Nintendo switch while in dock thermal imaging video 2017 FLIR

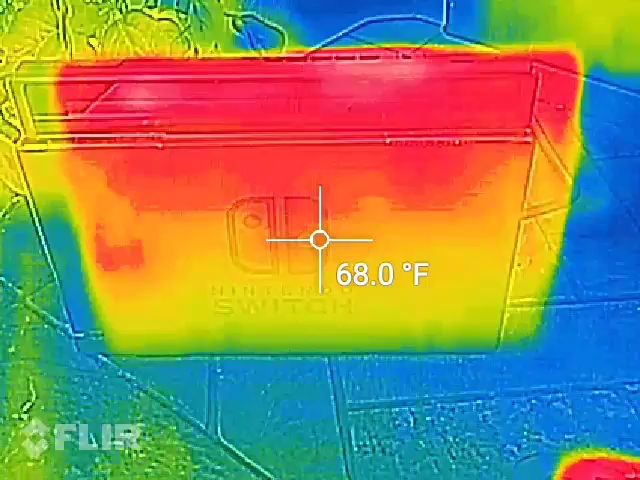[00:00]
On screen: spot 68.0°F
This is my second video of the Nintendo Switch being filmed with a flare thermal imaging camera.
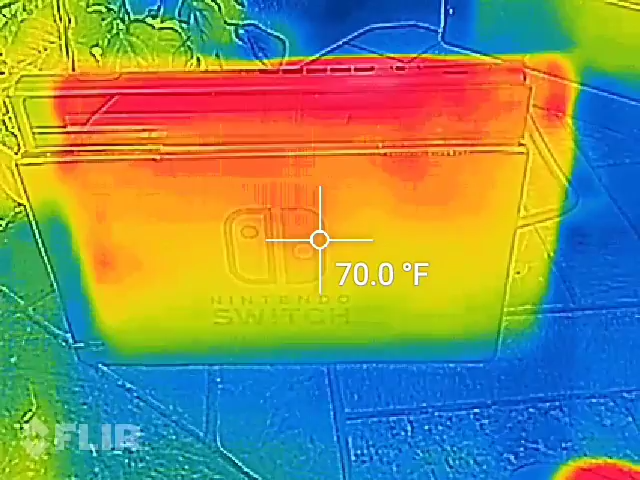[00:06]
On screen: spot 70.0°F
This time it is now in its dock
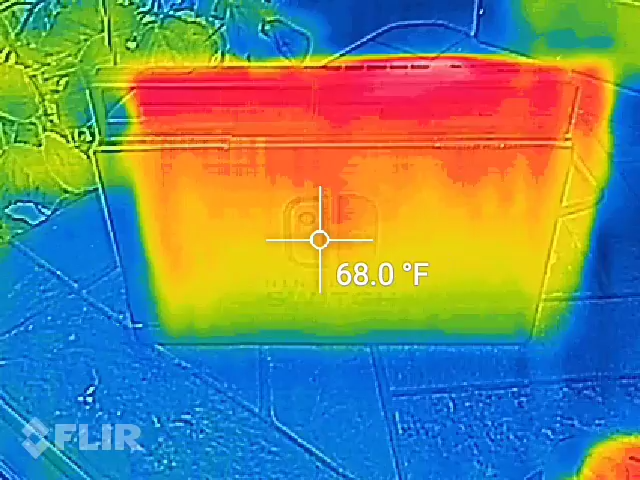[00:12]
On screen: spot 68.0°F
and
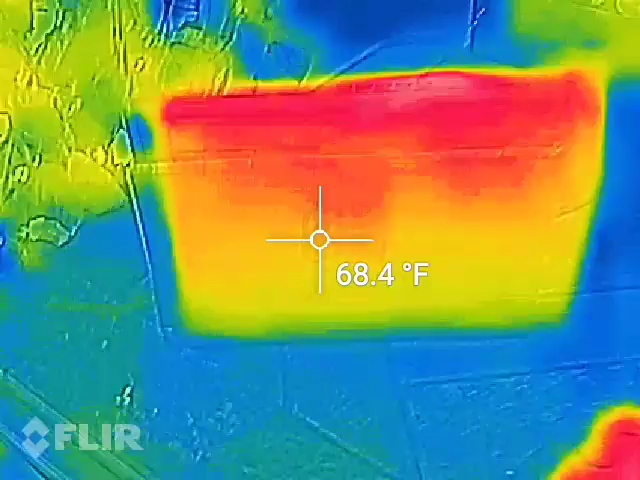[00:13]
On screen: spot 68.4°F
we have our TV screen here.
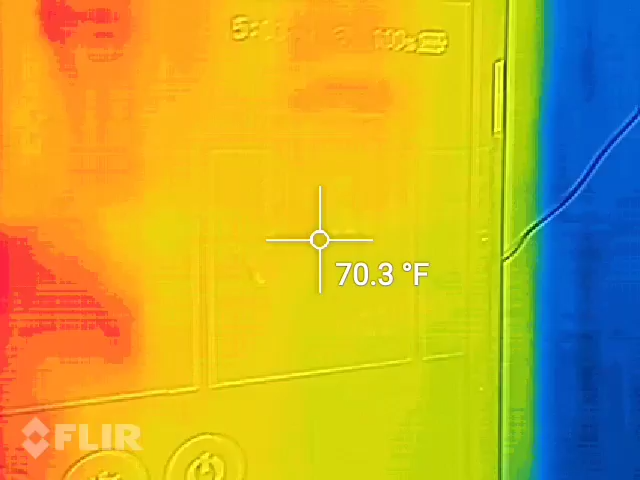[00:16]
On screen: spot 70.3°F
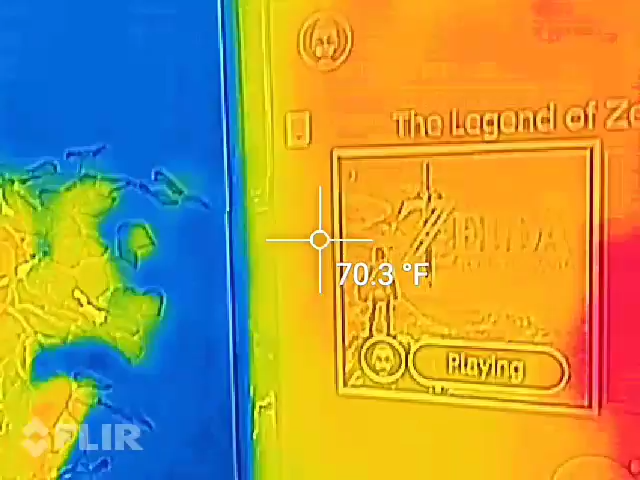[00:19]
On screen: spot 70.3°F
And it looks like our inside temperature is about 68 degrees.
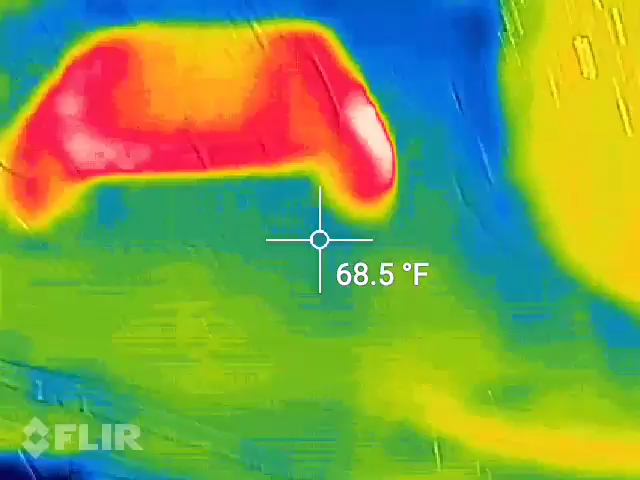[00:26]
On screen: spot 68.5°F
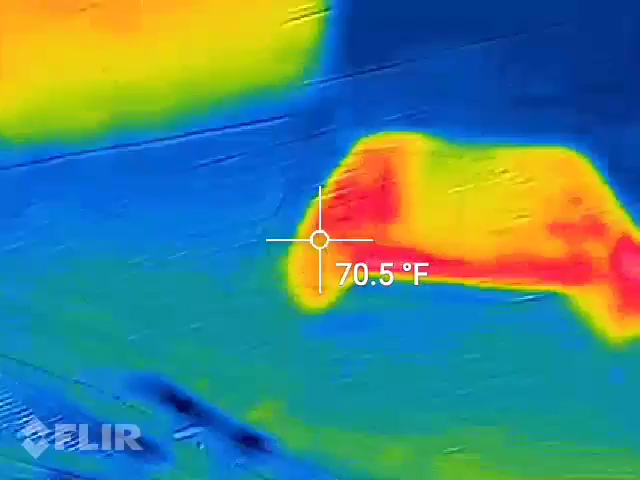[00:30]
On screen: spot 70.5°F
The controllers look like they're about 70 degrees.
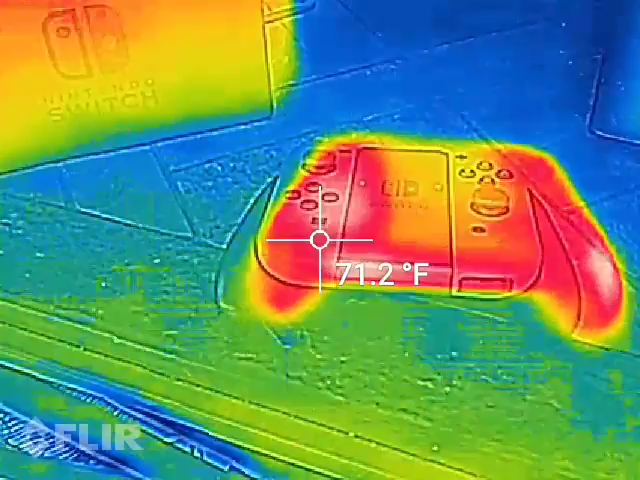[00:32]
On screen: spot 71.2°F
The front of the Nintendo Switch dock itself is about 71 degrees. And we'll go to the top of the unit here where we can see that exhaust vent and we're about 79 degrees. Now there's no game running on it right now but I'm going to go ahead
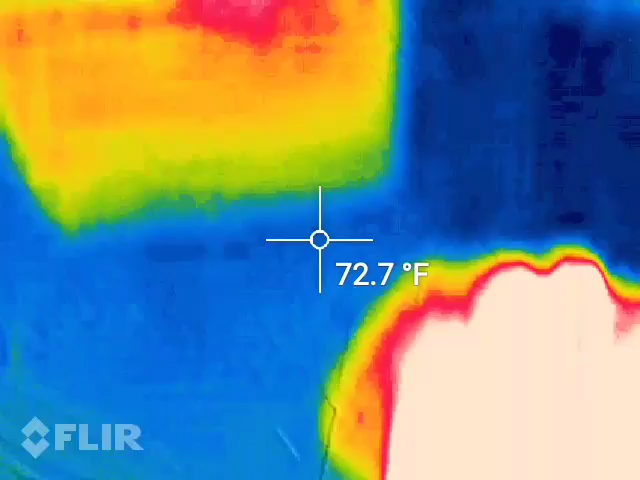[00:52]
On screen: spot 72.7°F
and hit the start for the game and now let the game,
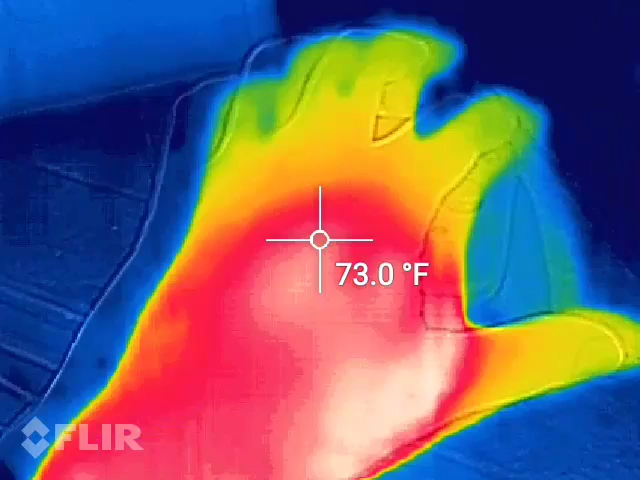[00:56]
On screen: spot 73.0°F
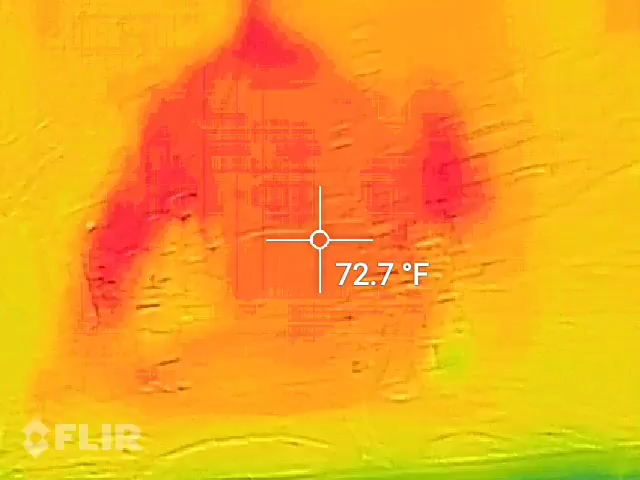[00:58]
On screen: spot 72.7°F
if I can catch any of the game, being ran on the TV.
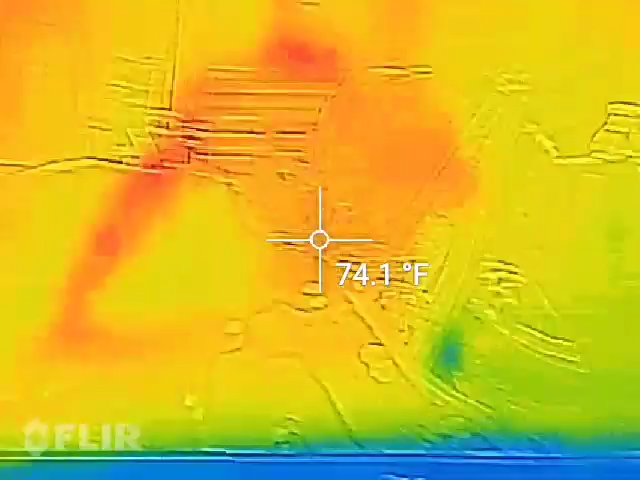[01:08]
On screen: spot 74.1°F
And I'll come back over here and
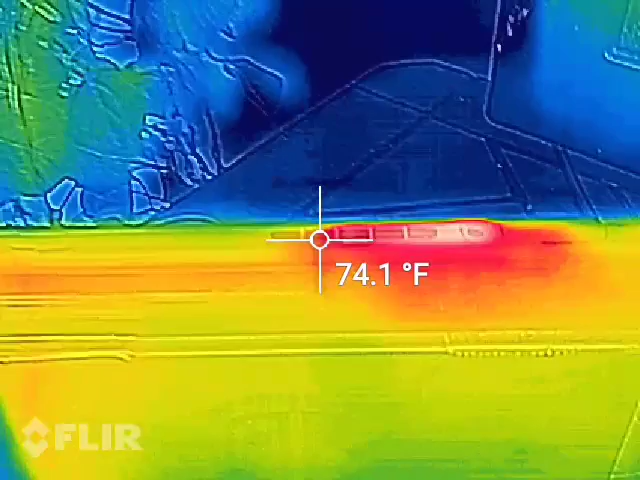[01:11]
On screen: spot 74.1°F
now we will focus our attention on that exhaust port on top of the switch. Now my last video I made, this exhaust port got up to about 95 degrees Fahrenheit.
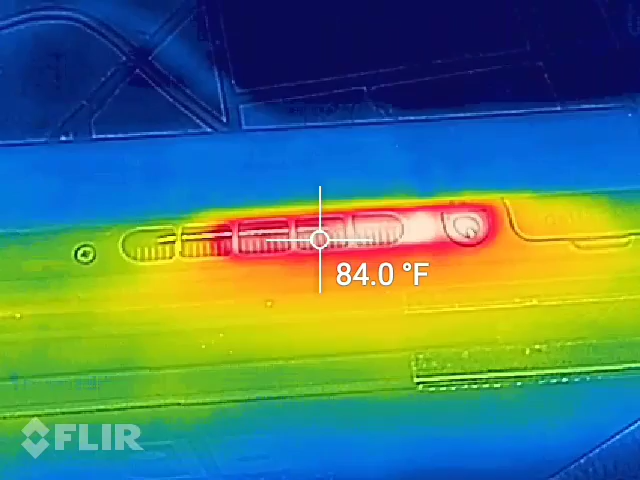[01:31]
On screen: spot 84.0°F
And right now it's kind of hard to hold this thing up. And we're about a minute, well we're actually less than a minute into this because the game hasn't been running that long.
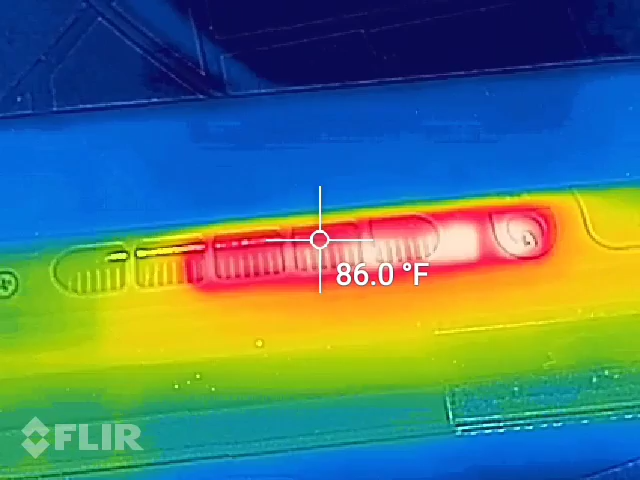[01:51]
On screen: spot 86.0°F
So yes, we're at 90 degrees already and it's probably been about a minute into it.
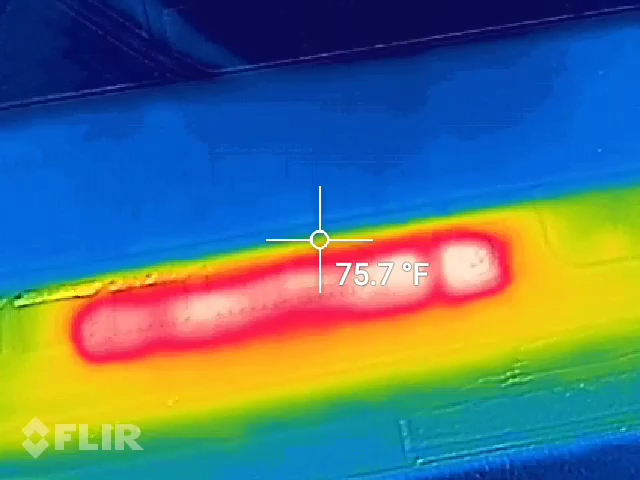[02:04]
On screen: spot 75.7°F
Now the Nintendo Switch itself has been fully charged to 100%.